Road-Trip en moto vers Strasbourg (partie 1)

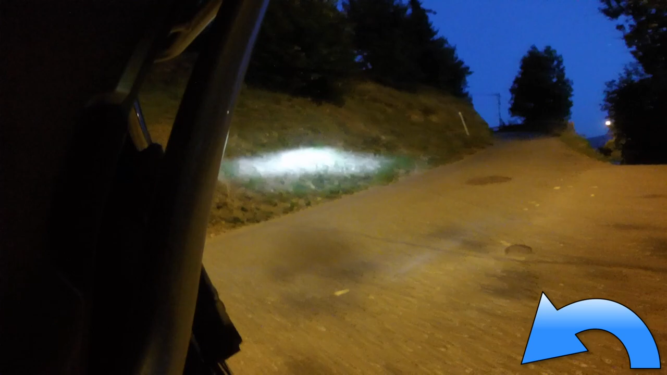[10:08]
Mon GPS TomTom me faisait tourner en rond entre deux rues. J'ai donc utilisé Google Maps qui s'est avéré bien utile.
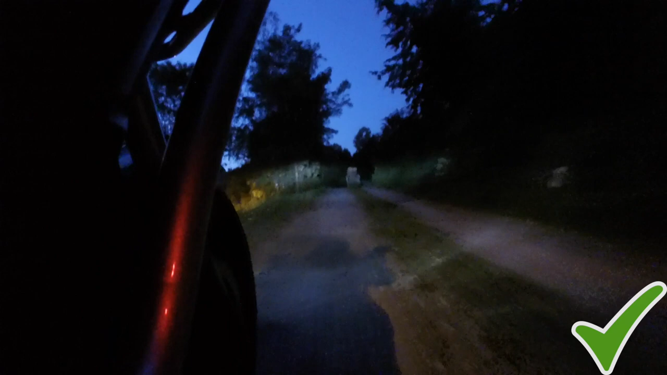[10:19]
Enfin sur le bon chemin, je trouva mon hébergement. Bien entendu, muni d'un garage fermé pour ma monture.